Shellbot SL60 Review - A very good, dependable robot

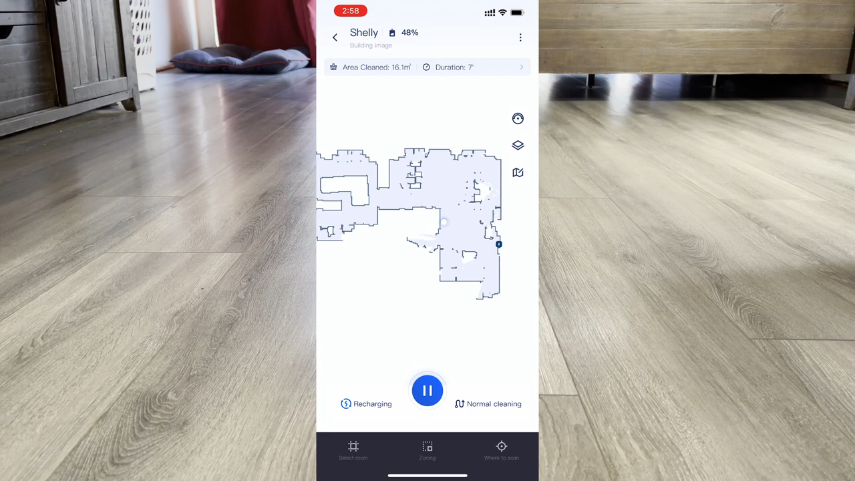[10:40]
So you can watch it just move around. You know, it's not cleaning. It's just going everywhere, scanning everything, making the map, and this takes about less than 10 minutes. I mean, I guess it depends on your house and how complicated your floor plan is. For my house, it's less than 10 minutes, and then you can immediately start customizing the map. My first modern vacuum robot was a Roomba i7, and that took like four hours or more to map my house. It took multiple runs, so you can imagine how much I love something that can do this.
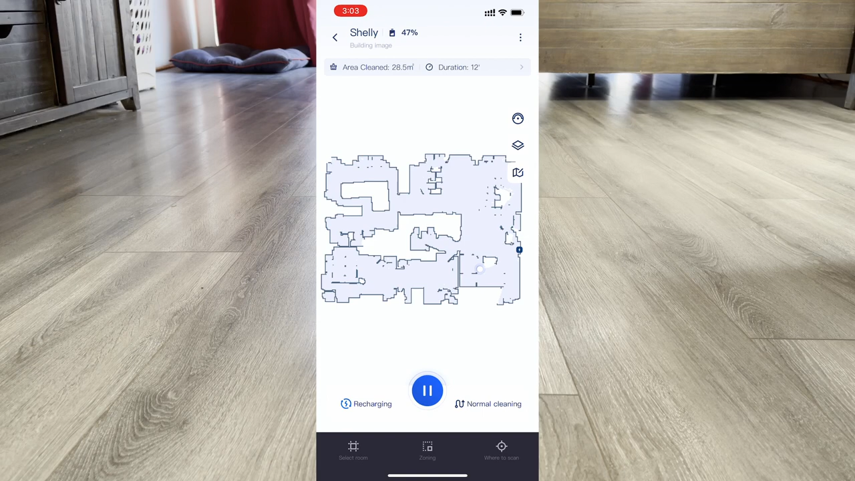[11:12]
So the app itself is very well made.
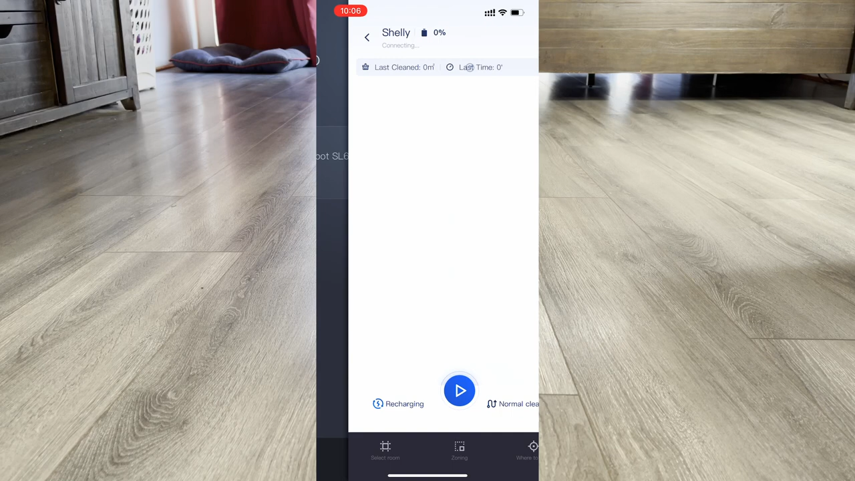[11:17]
It's attractive, bug-free. I haven't really run into any bugs. The translation is good.
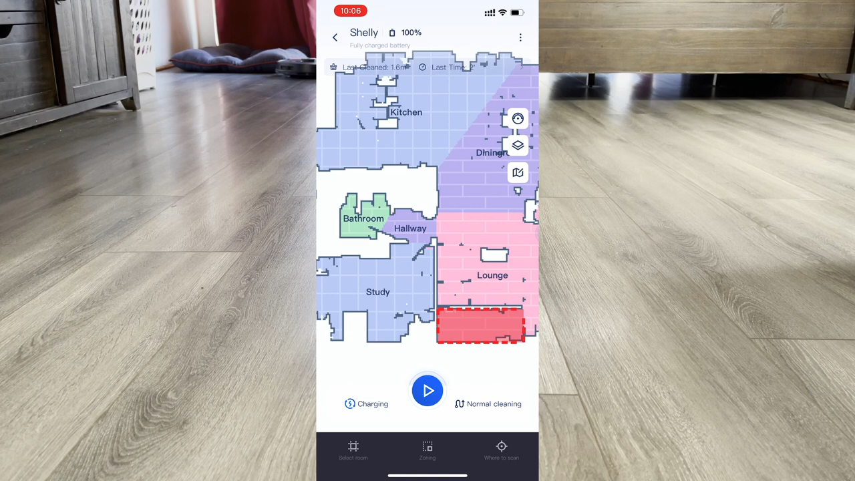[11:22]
It's got your typical features like, you know, picking rooms, specific rooms to clean, multiple rooms, one room. You could see it highlighting the rooms.
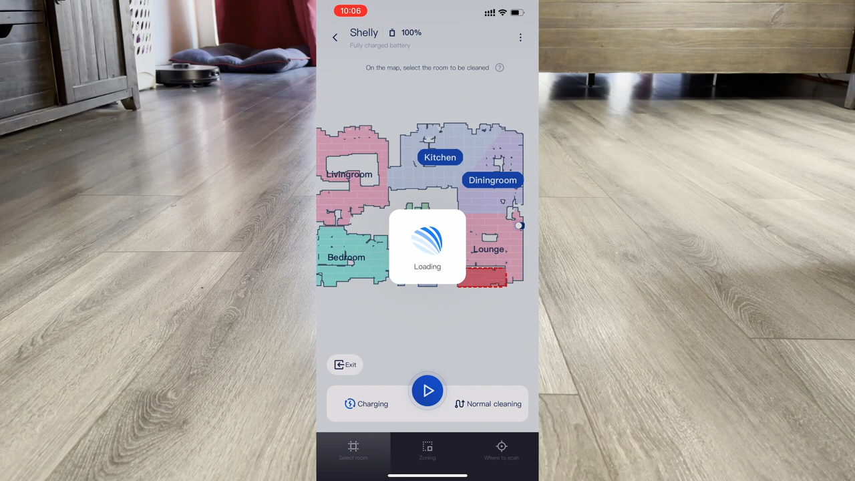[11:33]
It's got a zone cleaning where you pick a zone and you can resize it and then, you know, move it to wherever you want. You can't save the zone or name it or anything like that, but this app is basic.
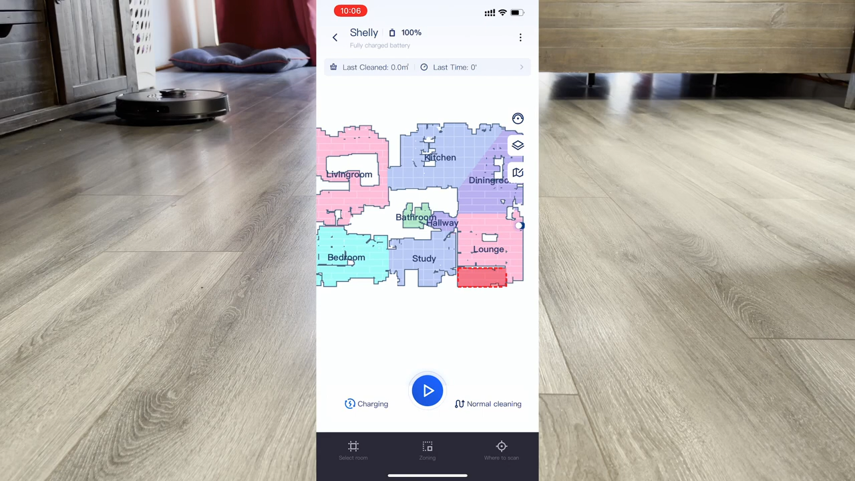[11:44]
It's it's just it's got all the features you need, just not none of the fancy ones. I've got this thing cleaning one specific room in my house that
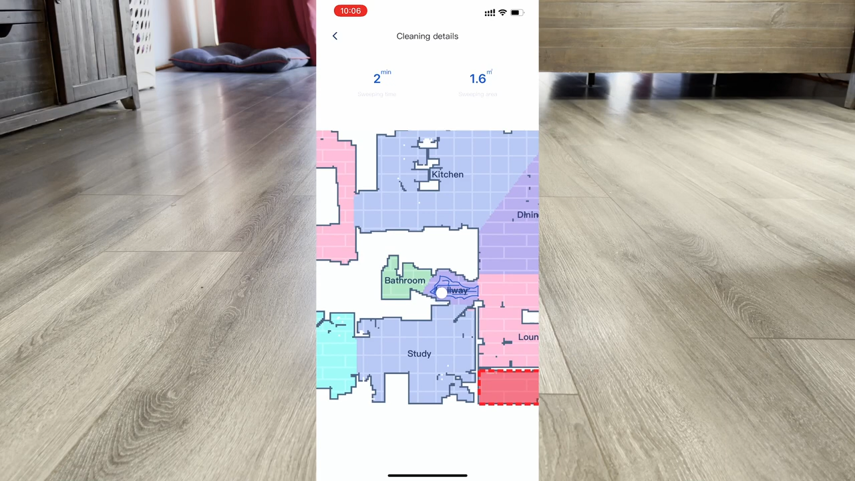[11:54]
that hallway where my cat litter box is like five or six times a day, and it's been going for over a month.